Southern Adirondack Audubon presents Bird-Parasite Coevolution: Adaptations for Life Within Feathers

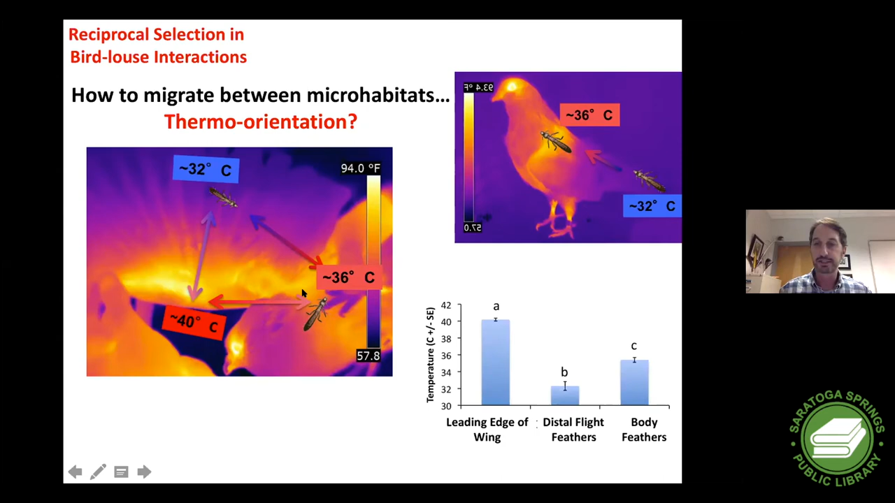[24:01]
can kind of track your way over this way or track your way up that way and just kind of follow heat gradients on the bird to try to figure out where you are and to migrate from the flight feathers where you hide to the body regions where you feed so we had to test whether lights were even capable of using thermal cues and so we set up a little uh quick
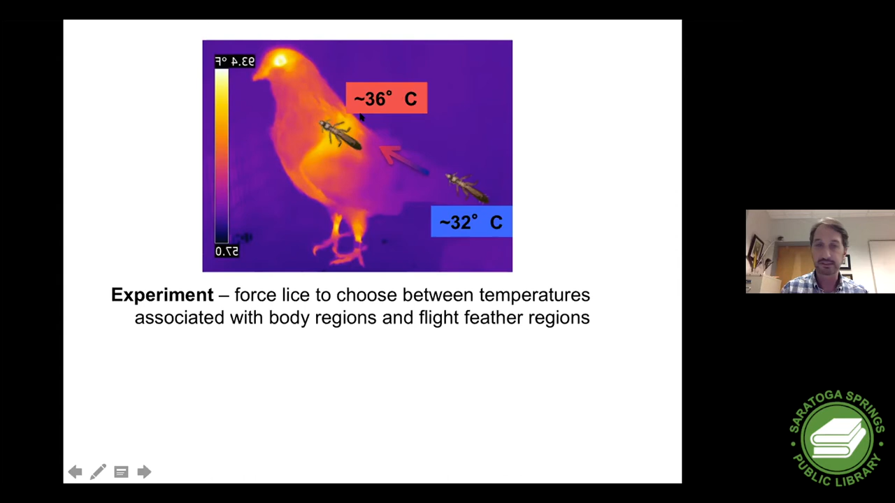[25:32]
On screen: scale top 93.4°F
going from flight feathers to body regions so we we forced lice to choose between temperatures associated with the flight feathers over here cooler temperatures and the warmer temperatures of the body regions and when you have a well-fed louse it prefers temperatures out here where they spend 90 percent of their lives and that's not terribly surprising but if you starve a lice for 18 hours and prevent them from feeding right they start shifting their temperature preferences towards those of the body where they like to feed right which suggests that they're able to use these temperature gradients on the bird
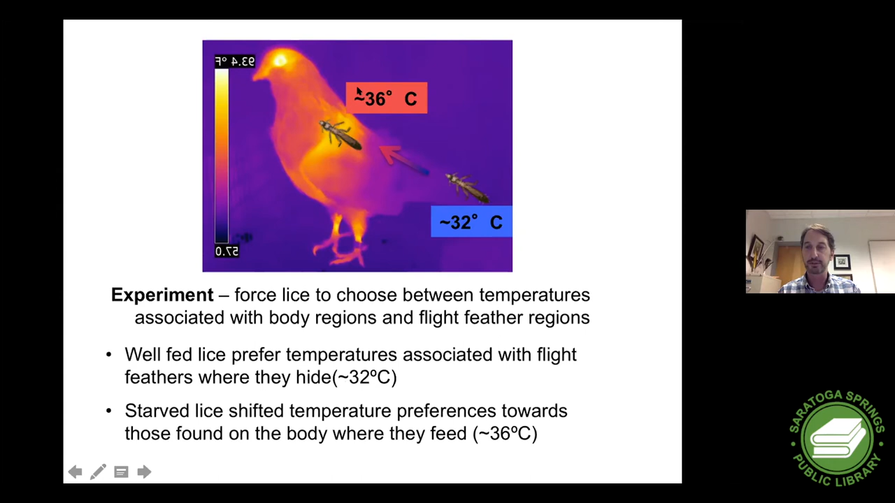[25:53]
On screen: scale top 93.4°F
to figure out where they are and to navigate around on the bird um another thing that might be going on right that might help them locate different areas on the bird or locate each other right how do you find